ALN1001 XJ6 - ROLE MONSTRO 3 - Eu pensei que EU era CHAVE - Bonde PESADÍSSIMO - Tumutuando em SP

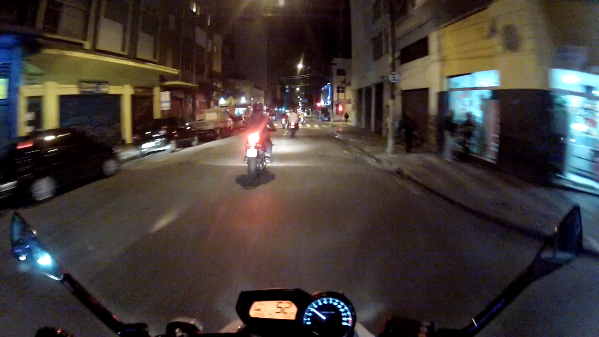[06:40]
O farol é nosso Vai segurando, moleque Atrave no barra, né
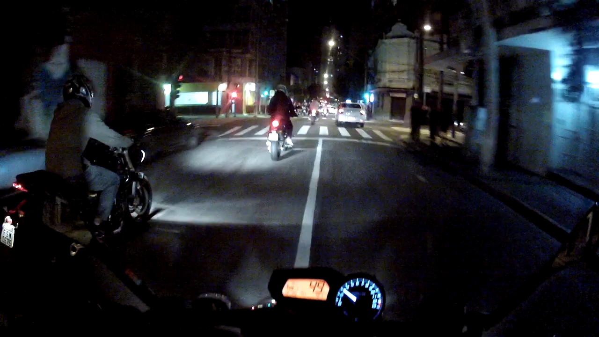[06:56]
Cacete É isso aí, família Vamos filmar mais uns fluxos aí pra frente Esse é o nosso rolezinho Maqui com os manos Vamos colar lá na porta do Villa Country Não sei